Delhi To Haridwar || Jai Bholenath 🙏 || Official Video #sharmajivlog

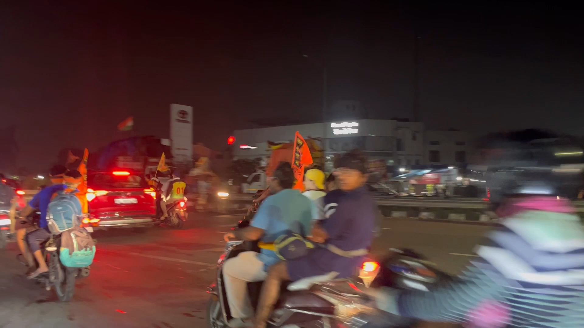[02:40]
बाकी ये भीड़ देखो आप एकदम चकाचक भीड़ है, ऐसी रात का भीड़ आपको कहीं नहीं मिलेगा। इस समय पे आप आ सकते हैं, कोई दिक्कत नहीं है।
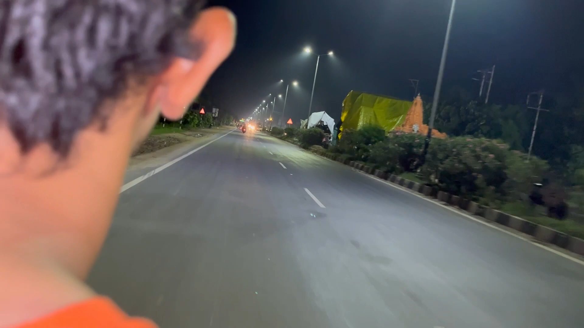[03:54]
कोई गड्ढा नहीं, कोई कुछ नहीं, एक तरफ ये अपनी हरियाली देख सकते हो।
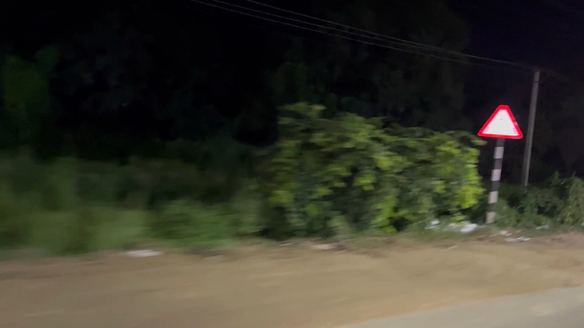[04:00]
और रोडों पे लाइट देखो आप, कितनी बढ़िया चल रही है।
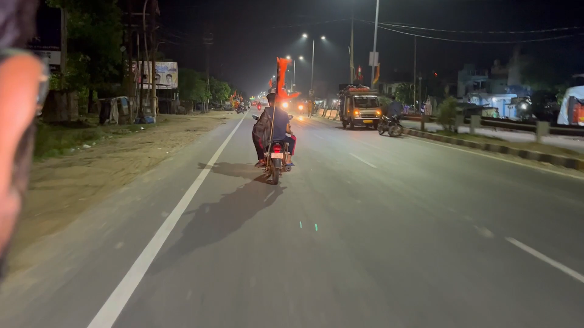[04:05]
कुछ कांवड़ियों अपने साथ जा रहे हैं, ये आगे आगे चल रहे हैं, कुछ अपने पीछे है।
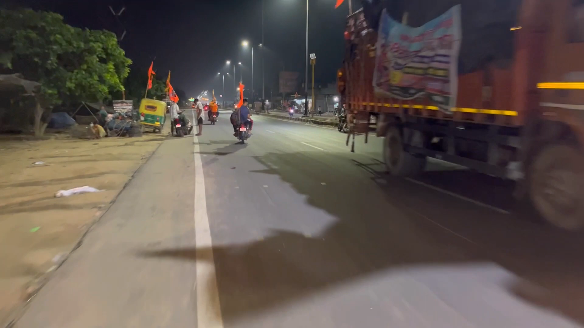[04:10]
पर एक जगह हमने पॉइंट बनाया जहाँ पे हम रुकेंगे, तो आपको बाद में दिखाएंगे। ये देखो लाइट और बज रहे हैं रात के 3, और हम लोग बाइक चला रहे हैं बढ़िया। चलो तो आगे दिखाते हैं आपको।